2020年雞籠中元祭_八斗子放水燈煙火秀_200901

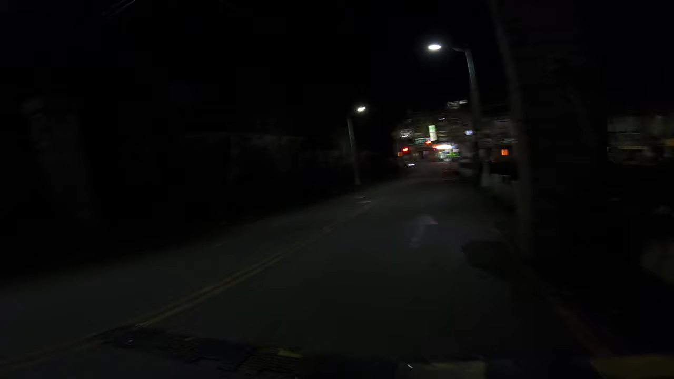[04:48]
前面马路上还有很多人在走，哎，很多有很多吧。
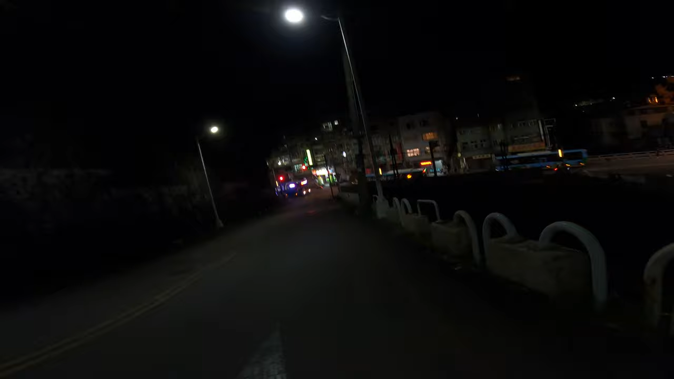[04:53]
就是平常这时间应该是比较没人的，然后公车上面人也蛮也人哎人也不少，